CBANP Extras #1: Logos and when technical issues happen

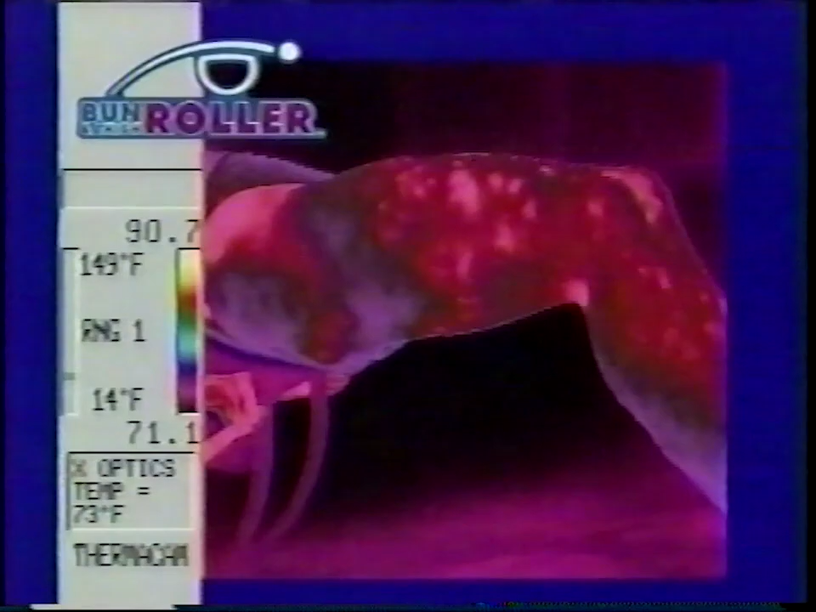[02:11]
You can see how well they're being worked. Look at her glutes. Those buns are burning.
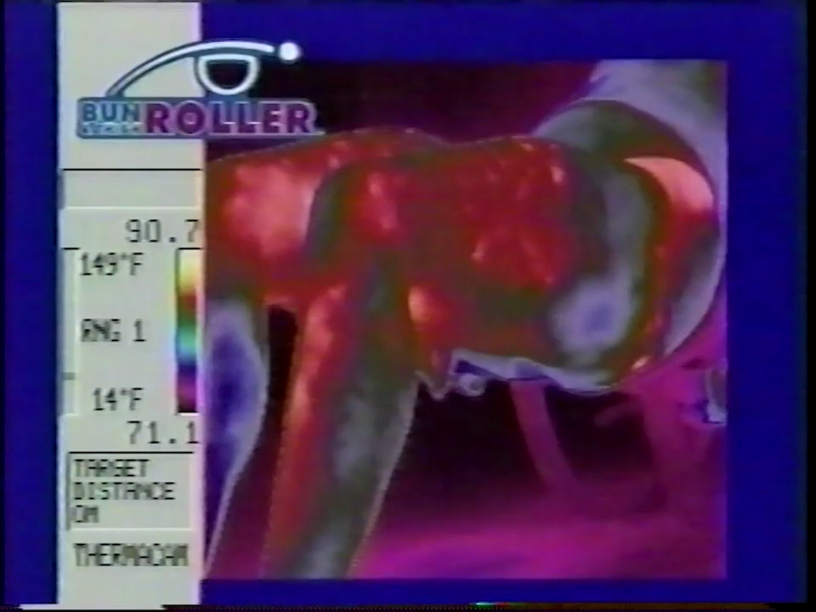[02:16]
We have been telling you the bun and thigh roller can target all the major muscle groups in your hips, buns, and thighs.
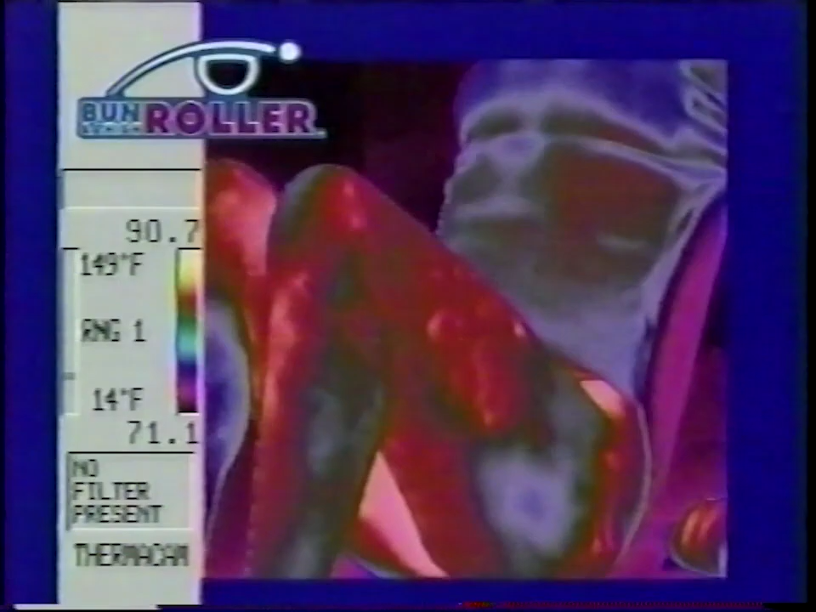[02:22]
Now you're looking at the proof.